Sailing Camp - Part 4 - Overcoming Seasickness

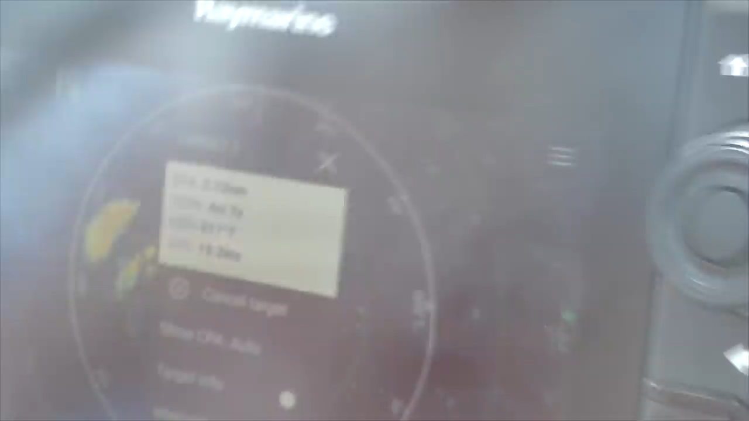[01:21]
And it's picked up speed from 15 to 20 knots now, so. Both of those sails are behind us now, so we're in the clear.
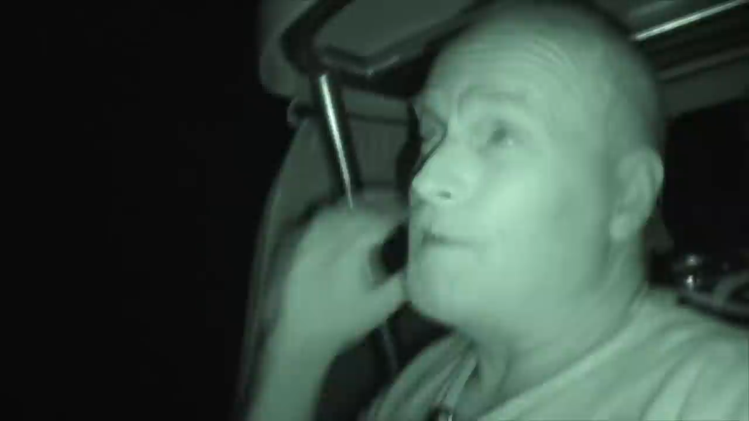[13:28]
she's lit up like that. Well, the thing I wish I could show you is the stars. The Milky Way is just spectacular. After the moon goes down, beautiful. Instead, I can show you Charlie back there.
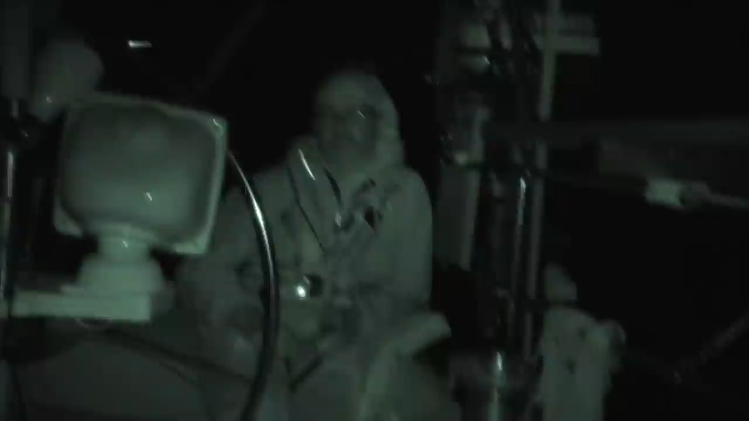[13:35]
Wave, Charlie. And there goes Mardi Gras. We'll be seeing her even after she goes over the horizon.
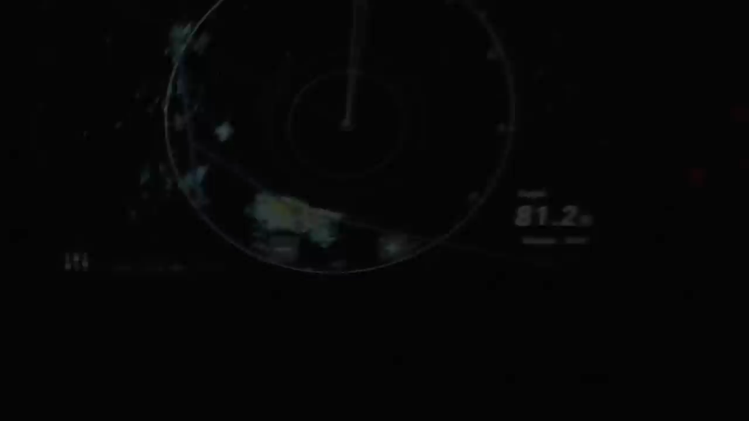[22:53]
It's the one out front, it's not even there. It's the one behind us, and it's coming this way. Let the mizzen out a little bit.
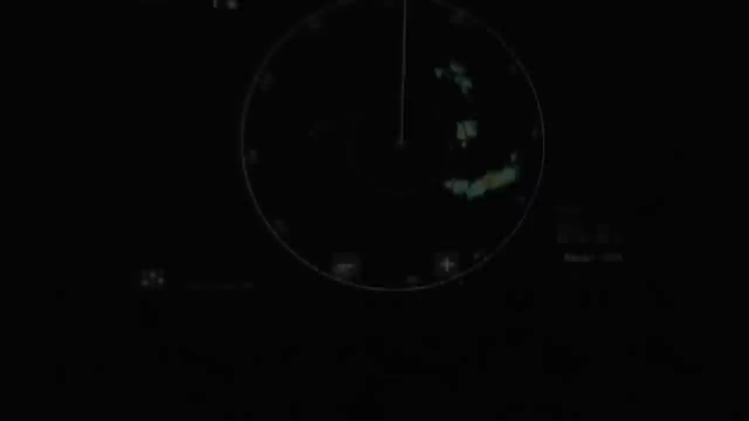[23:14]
Yeah, we came right in between these two cells here. That long one, the little dot? Yep, and then we have some more unorganized stuff out here at the port.
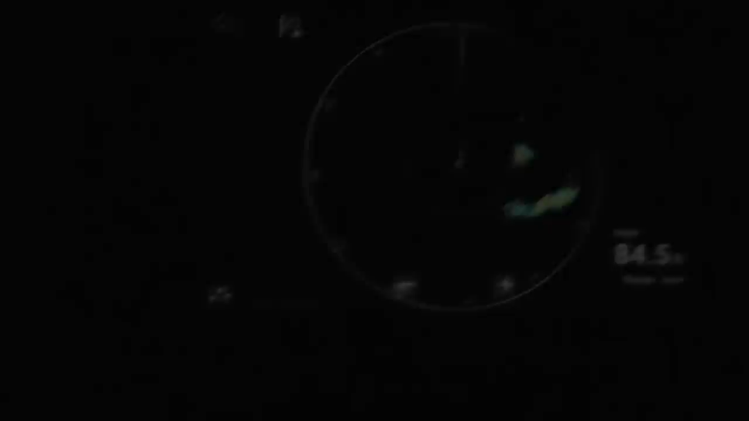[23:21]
The wind is off our port beam. Yeah. So we're going to keep an eye on that for a little bit.